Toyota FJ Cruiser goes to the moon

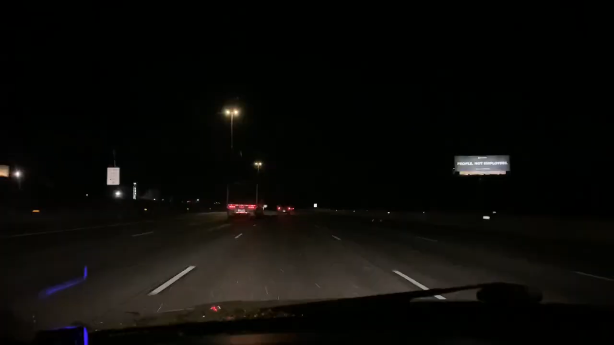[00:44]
i don't know if this is picking up on camera but it is hailing right now